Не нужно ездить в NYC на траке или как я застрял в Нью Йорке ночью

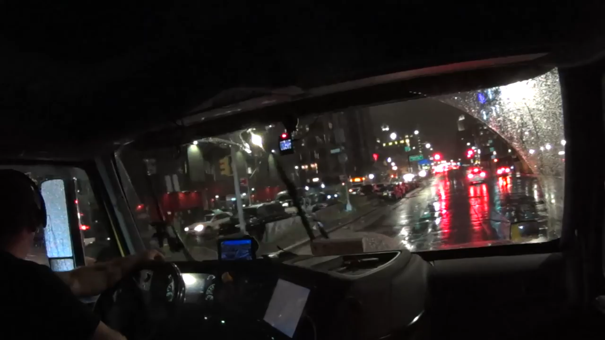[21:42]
Кошмар, я прямо посередине сиди. А так еще не видно. Не, ну дороги широкие. Люди пешком ходят, так понял. Мне где сейчас поворачивать надо, мне кажется, уже тут сорвать такие. Это все
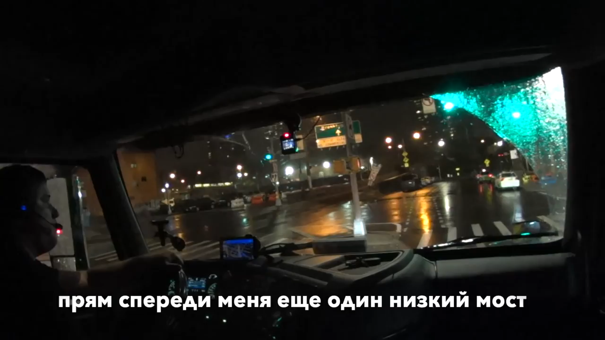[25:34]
No, no, can I go this way? I know, but it's tight. Too tight.
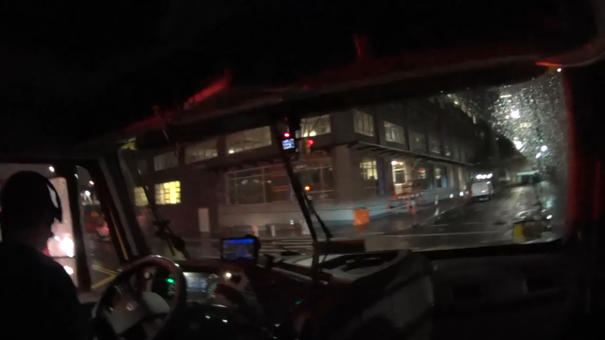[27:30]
Ну ездят, как бы, может, люди профессиональные, но... Не-не, с машиной не ничего. Куда он меня ведет? Он меня хочет, что ли, налево повезти? А я же хочу.
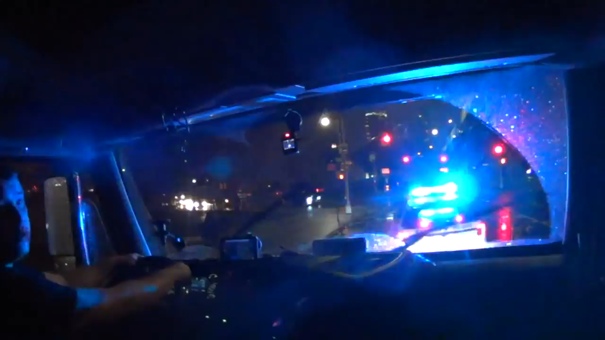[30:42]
Я побоялся, что не поверну. Араб какой-то, чувак, нет. Даже нет, днем тут, наверное, хуже еще будет.